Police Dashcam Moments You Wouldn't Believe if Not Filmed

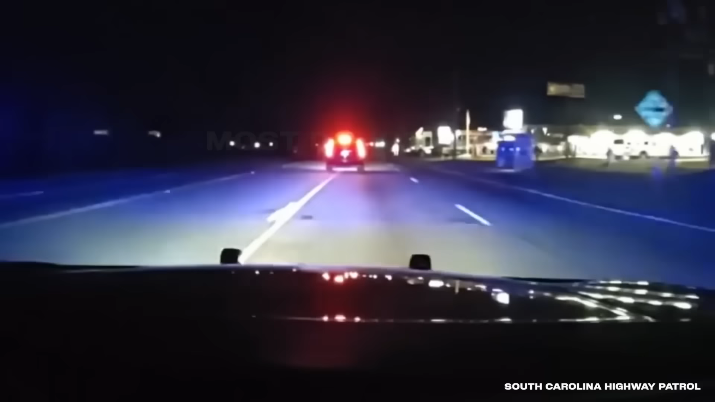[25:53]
When the officer pulled behind the car, he noticed that the Yukon still had paper tags, meaning it was likely brand new. But it wouldn't stay in new condition for long, as this driver had no intention of talking to the police.
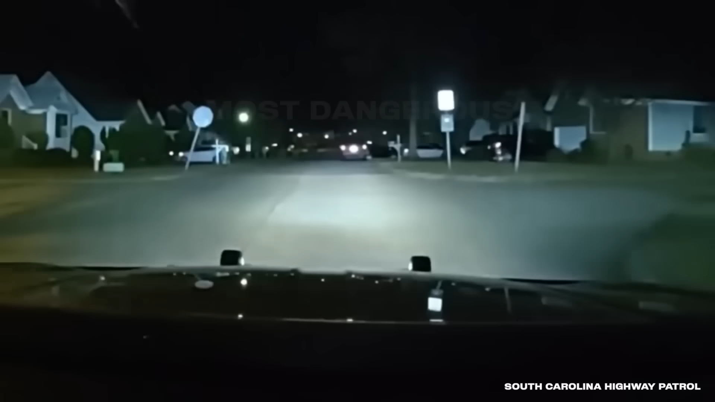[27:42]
Back up, he went right. Watch out.